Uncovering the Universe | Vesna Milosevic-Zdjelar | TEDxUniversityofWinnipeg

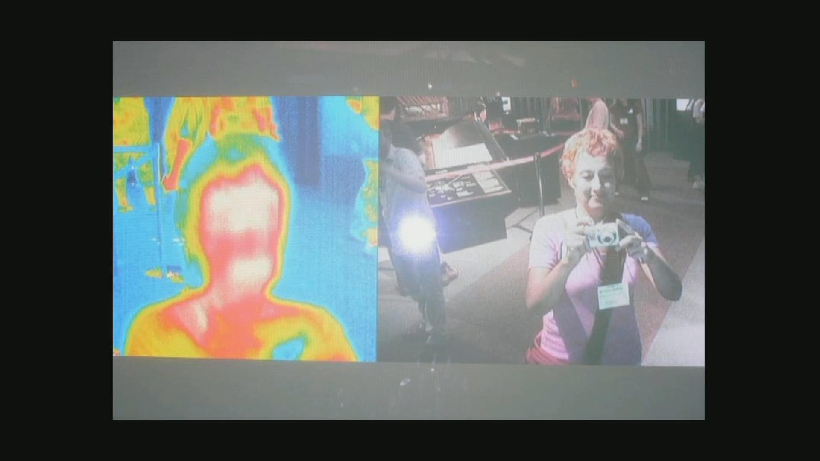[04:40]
So this is me at Jet Propulsion Lab, seen by human camera. The other one is seen by camera, either military or snakes can see it. This is the distribution of heat on my body.